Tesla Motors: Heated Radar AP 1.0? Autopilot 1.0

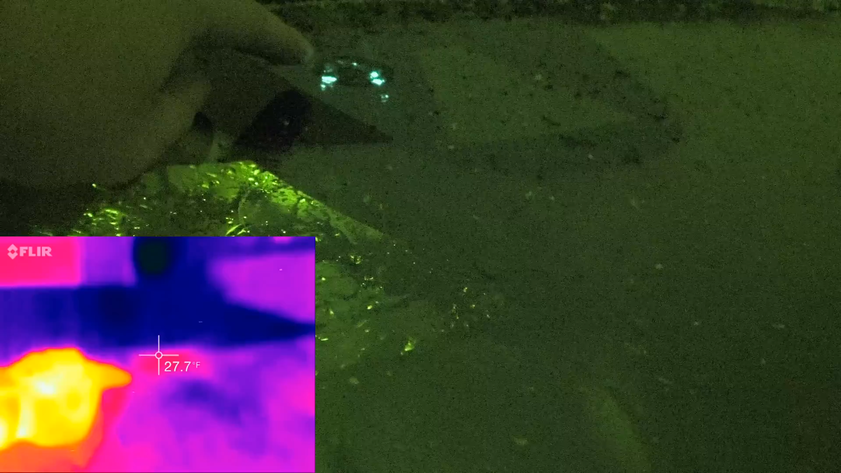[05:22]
non-autopilot as it showed i guess it bounces an infrared
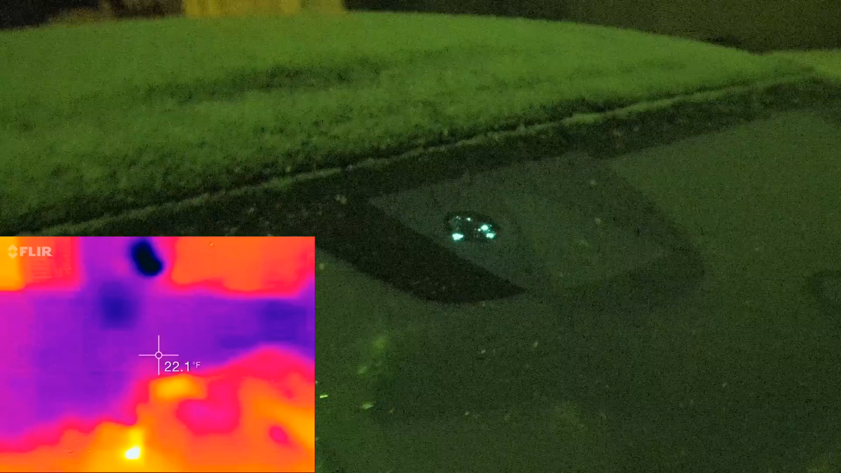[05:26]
beam onto the glass and depending on how it reflects back is what controls the automatic wipers
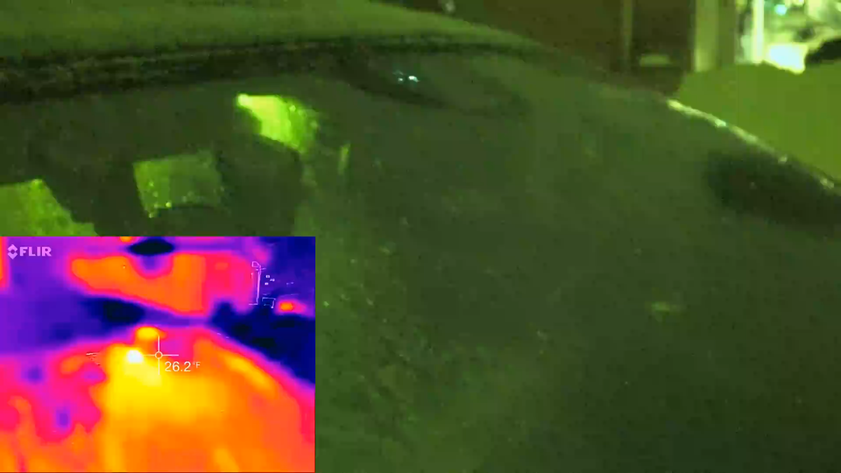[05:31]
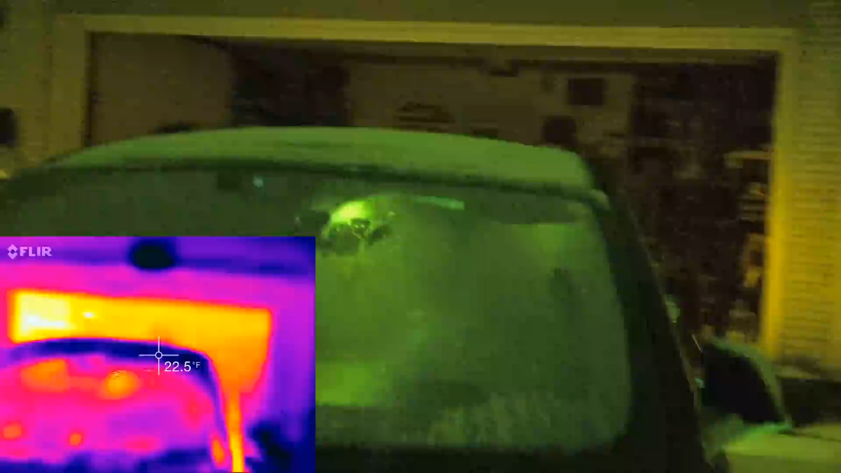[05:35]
now you can't see it in the camera or thermal flashlight
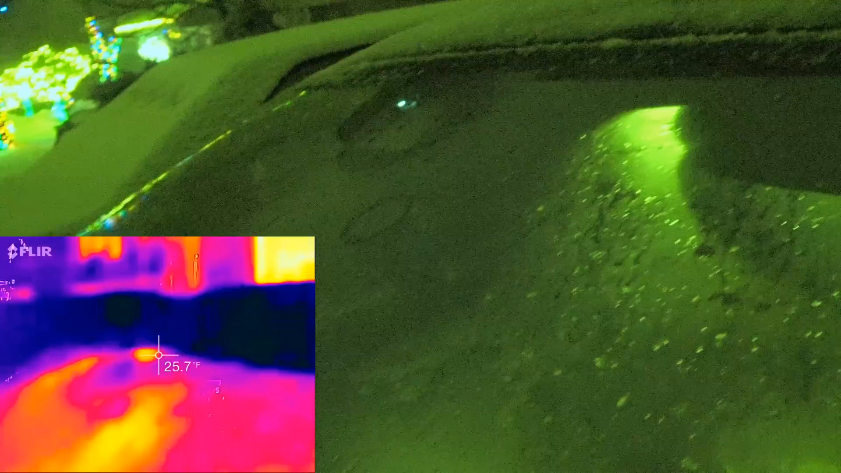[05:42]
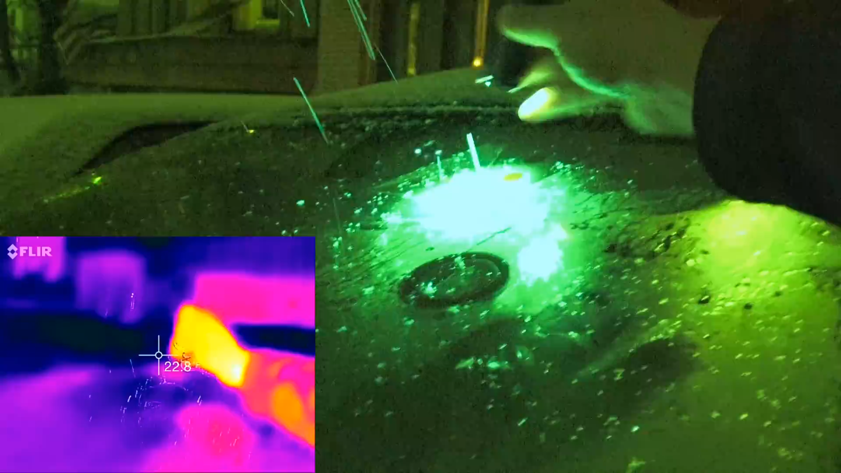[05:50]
okay never mind i thought there's holes there uh there's the two connection points can
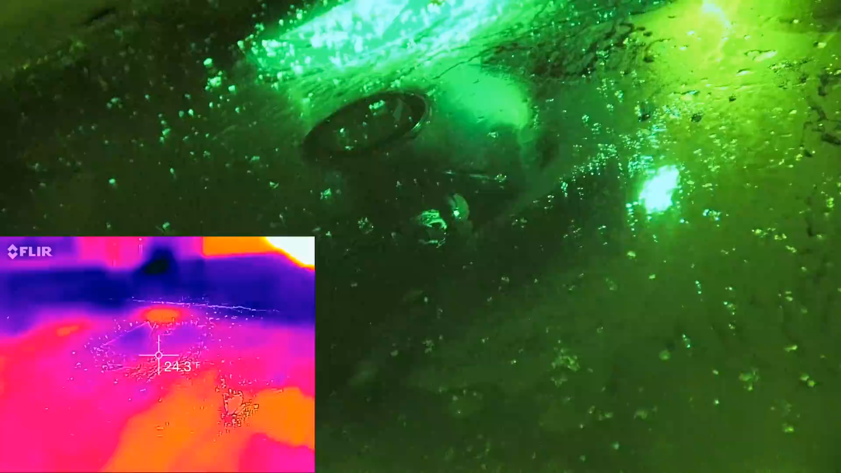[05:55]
you guys even see that yeah right there
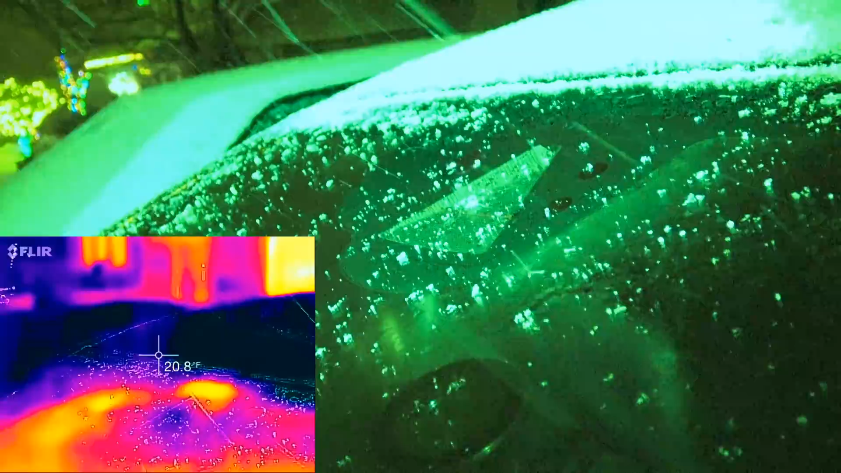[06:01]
you can see the two round circles right there those are the connection points with
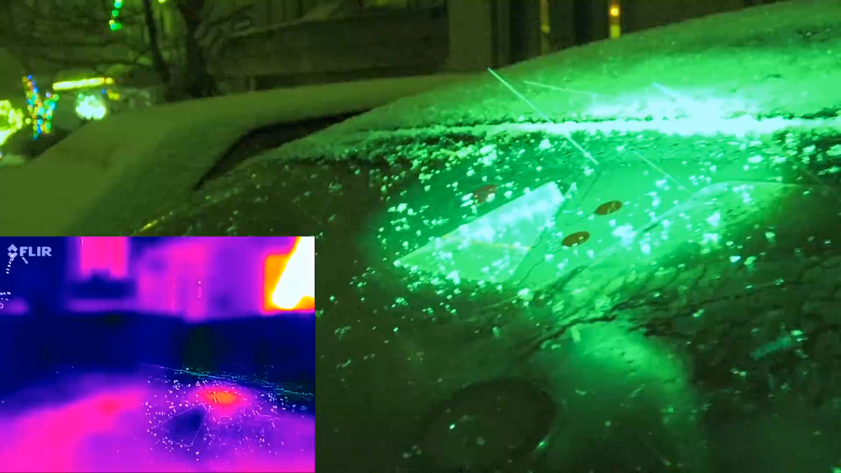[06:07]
the where the defroster goes and you know what
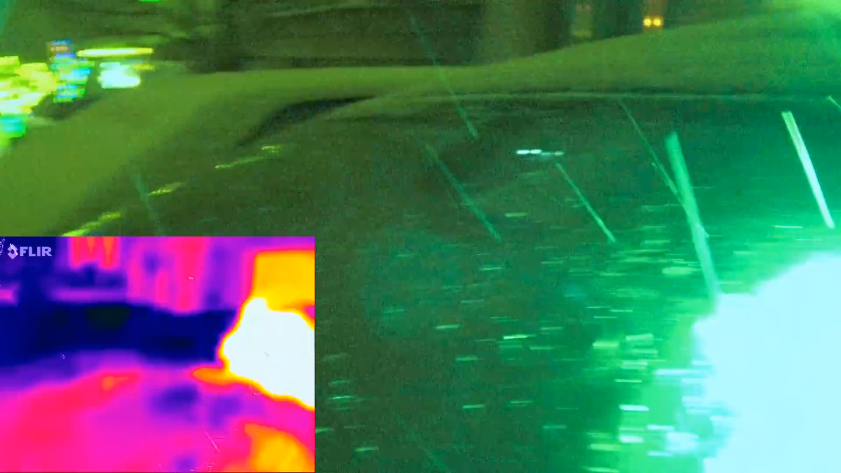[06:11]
it just might be on i physically can't tell well enough but it does look like the snow is melting at a quicker pace
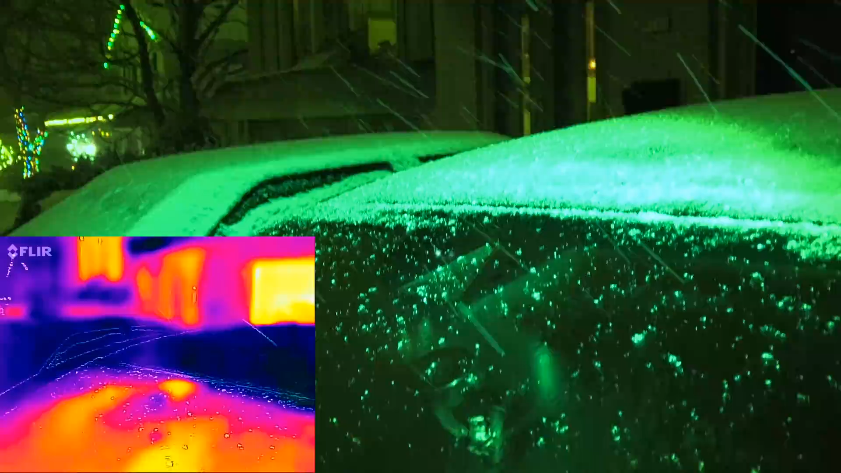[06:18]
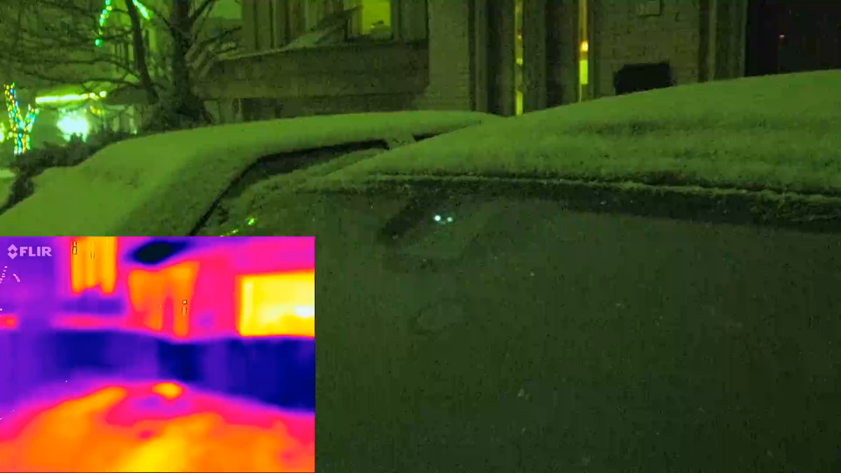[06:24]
right there than it is the rest of the windshield but i mean it's it's negligible so i really can't tell but um it's been a few more minutes it's getting a little breezy out let's see do we still have
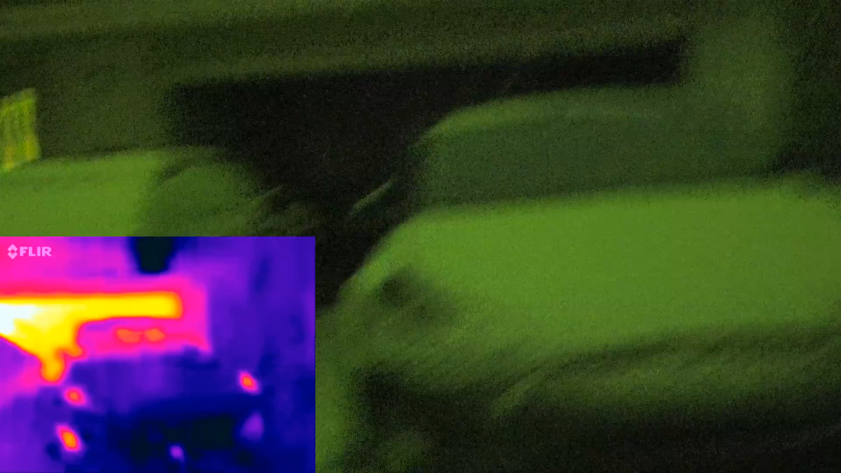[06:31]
autopilot heat now that the car is shunt it is still a little warm i have to calibrate again excuse my fingers
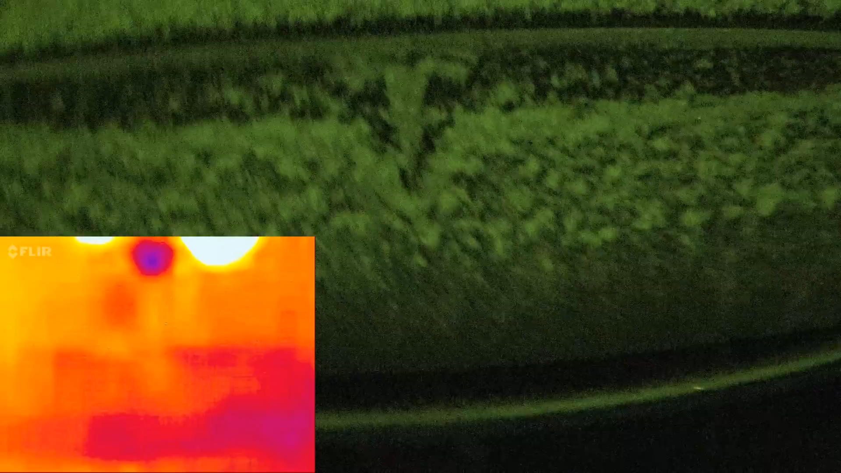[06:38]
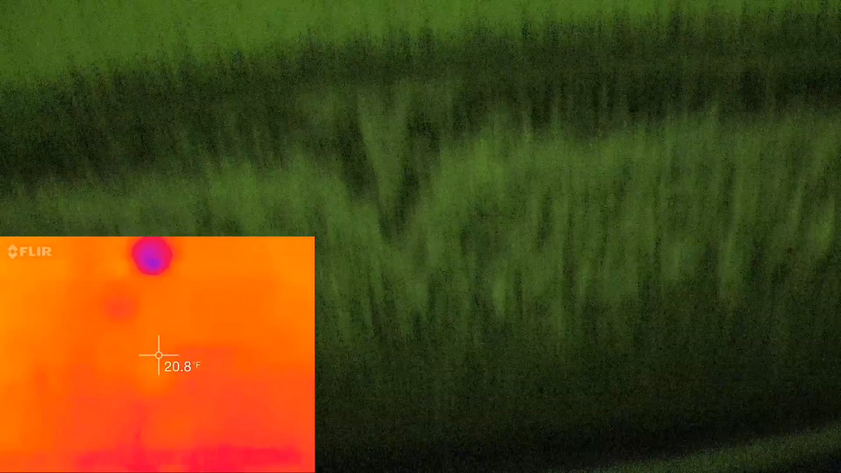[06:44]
On screen: spot 20.8°F
calibrate let's see what are we at
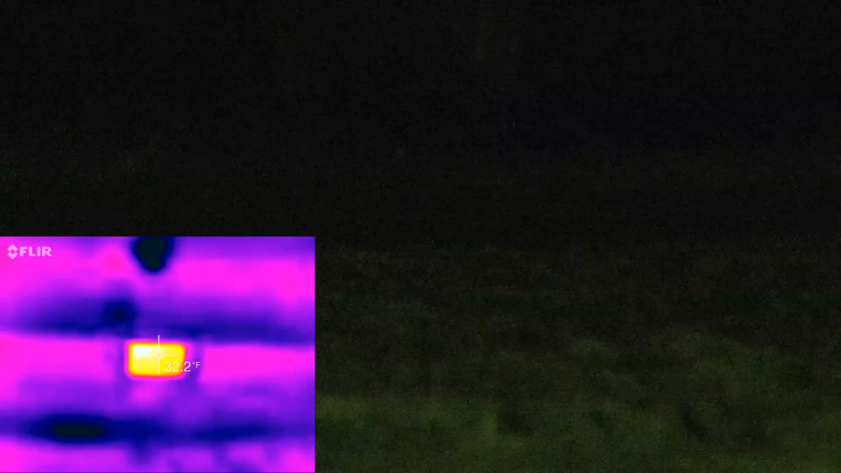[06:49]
On screen: spot 32.2°F
already cooled down but now that i don't know i mean i really can't
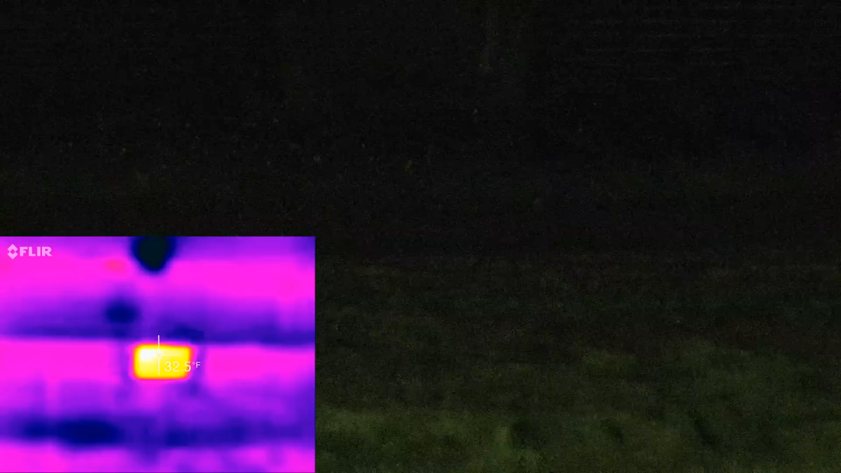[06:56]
say if that is due to heat from the radar being used
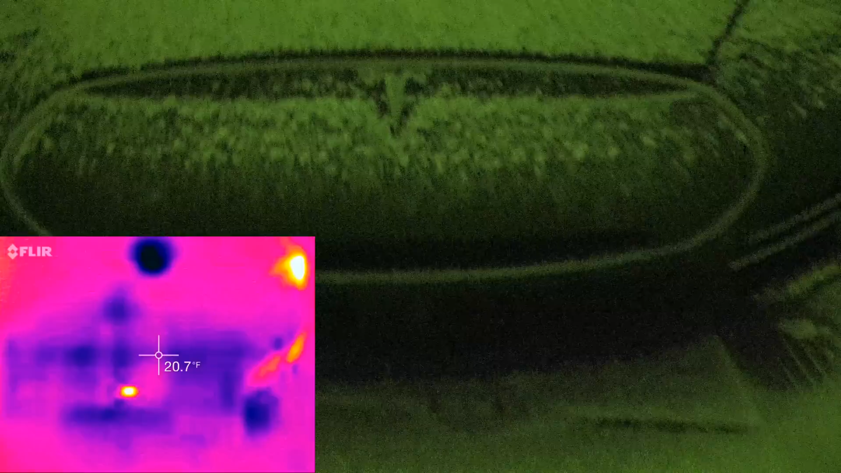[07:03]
On screen: spot 20.7°F
or heat being generated by a defrosting element now um some videos
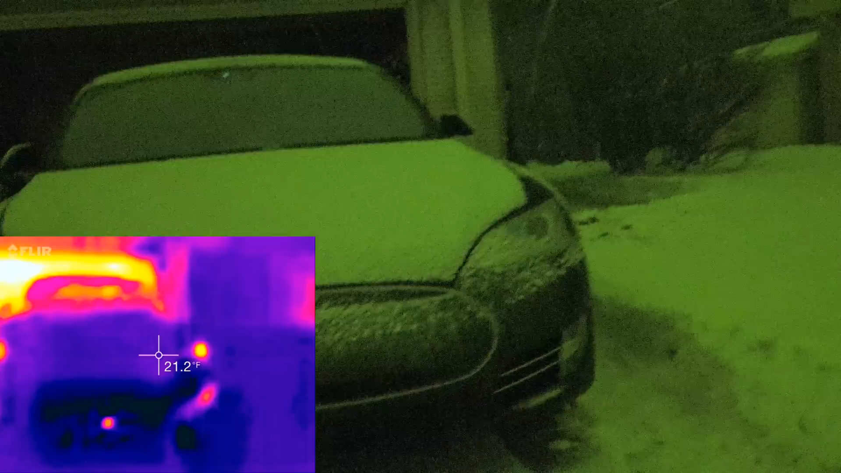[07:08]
On screen: spot 21.2°F
and information was put out all the cameras